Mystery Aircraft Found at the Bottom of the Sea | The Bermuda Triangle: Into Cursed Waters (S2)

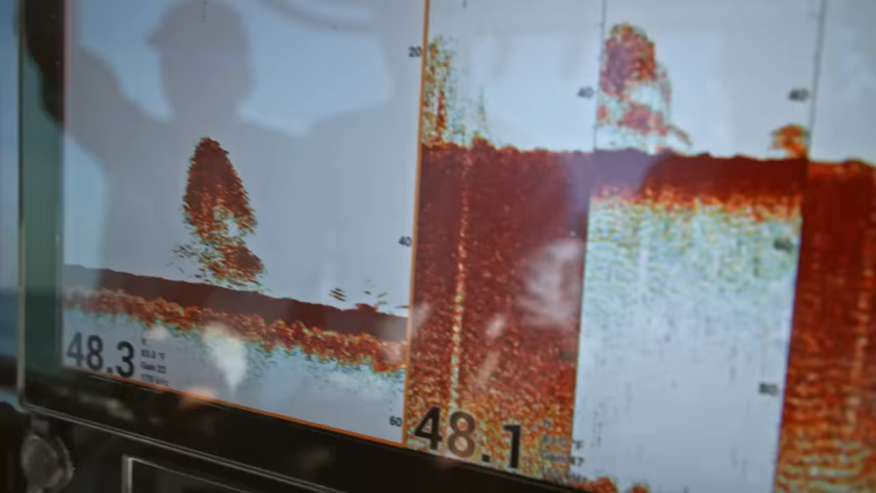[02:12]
Nicky's bottom sonar is picking up potential wreckage the team didn't see on their first dive. What's the overall distance from north and south? Like, how big of an area are we talking about here?